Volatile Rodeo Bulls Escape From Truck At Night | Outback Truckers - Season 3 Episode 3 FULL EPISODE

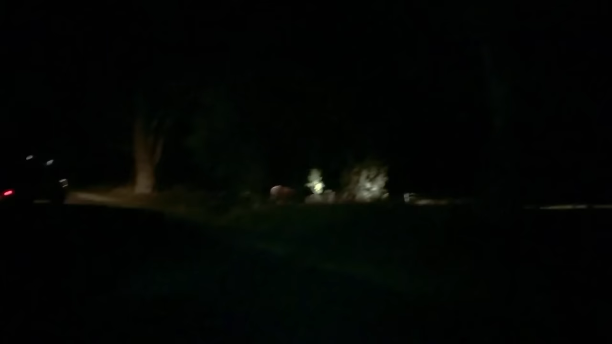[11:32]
Daryl's straining to keep track of the bulls. There he is.